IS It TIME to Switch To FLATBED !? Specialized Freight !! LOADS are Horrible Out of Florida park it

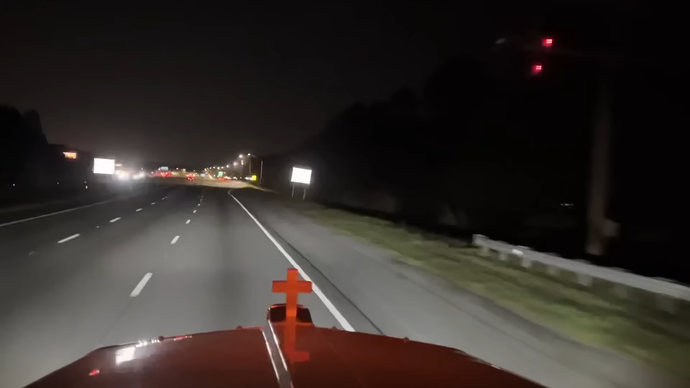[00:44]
Down 26. Coming into Georgia. Got the truck must enter the weigh station. 30 miles an hour. 30 right there. It's been a smooth ride, no troubles at all. It's been awesome. We get down there about 10 p.m. and keep rolling. All right, where is the strips at?
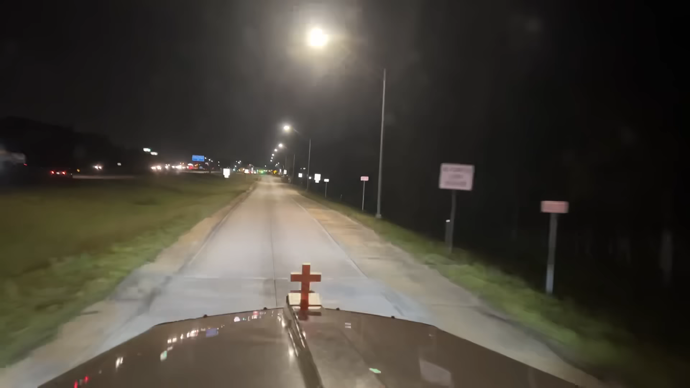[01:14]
When you go over their actual little waist strips, you want to try to not be on the throttle. Give them a better way of your truck. So like right here, stay off the throttle, let it coast. There you go. Bypass. Up, come down to 8th gear. It's 15 miles an hour in here. Bring it down.
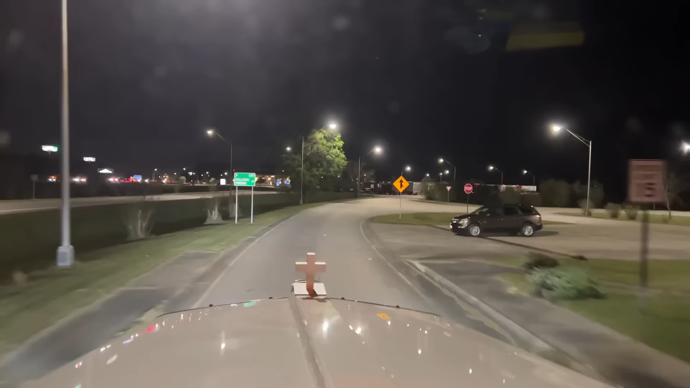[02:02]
So it's kind of nice to go past the places I used to go to a lot. Probably stop in Brunswick at that giant TA I always liked going to. That'll probably be my next stop.
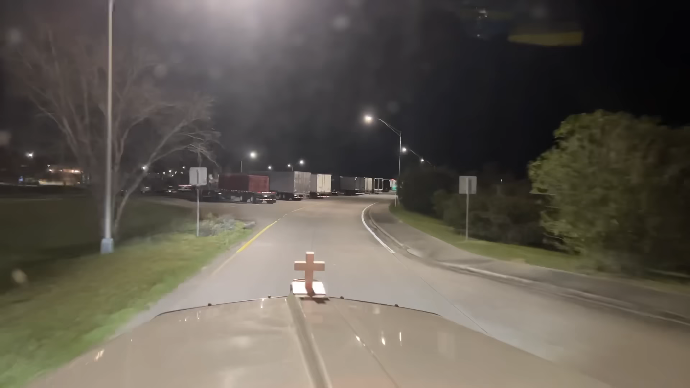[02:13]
We'll refresh there, and then I'm only less than 100 miles from my drop from there. But yeah, big old place, lots of parking. It's a Tuesday night, and there's plenty of spots. Okay, well, we're getting into Georgia. Georgia, Savannah. That guy parked like that when there's all those open spots.
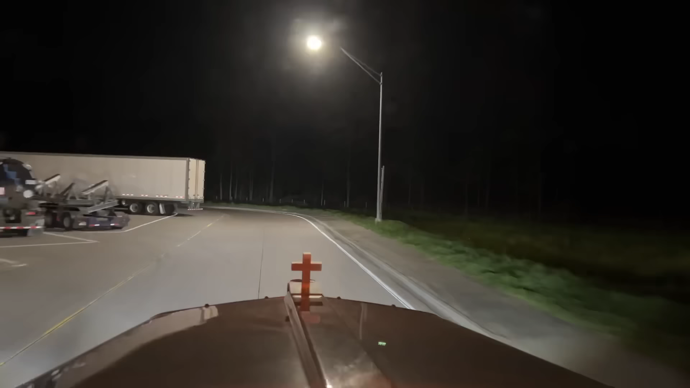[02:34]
Why did you do that? Maybe that was from a couple nights ago or something, but yeah, I wouldn't park like that.
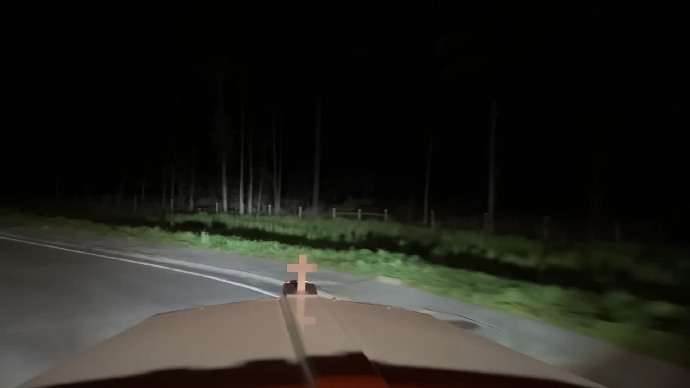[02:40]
Let people cut close to your trailer, man.
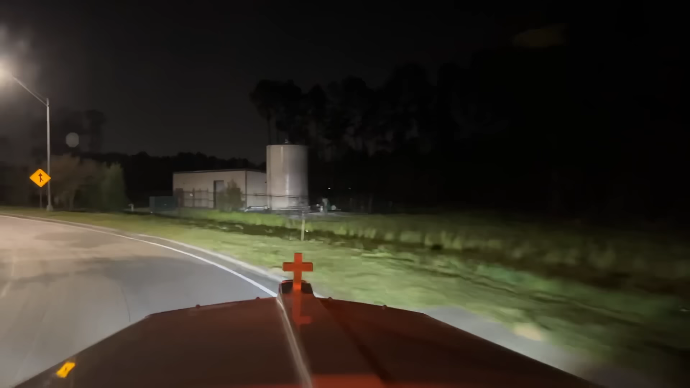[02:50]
That guy too. Must have been here later because there's plenty of spots open. I don't know. We are turning and burning. Let's get back on